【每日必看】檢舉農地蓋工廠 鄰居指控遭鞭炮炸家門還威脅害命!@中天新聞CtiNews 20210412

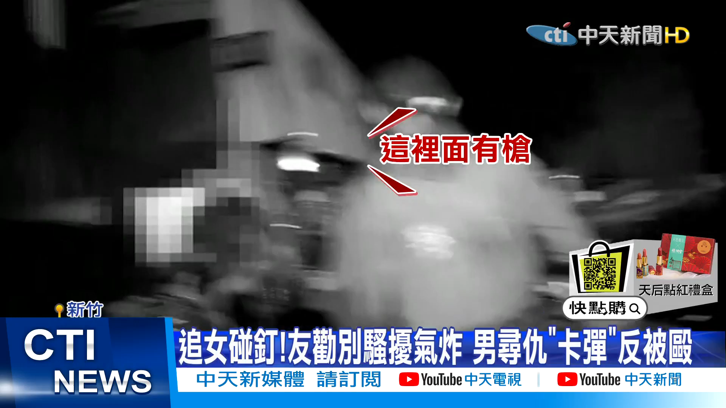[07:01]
警方晚间赶抵这处钓鱼场，只见一名醉醺醺的男子满身是伤倒在地上，一旁还散落着一把手枪。
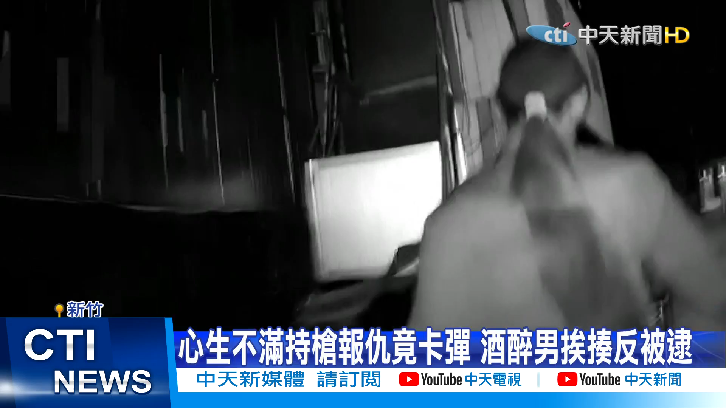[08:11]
警方到达现场进行酒测，酒醉男子的酒测值高达1毫克，挨揍还因为持枪被逮，寻仇不成反落网。后续警方也将持续追查枪支来源。记者何孟谦、赵佩宇新竹采访报道。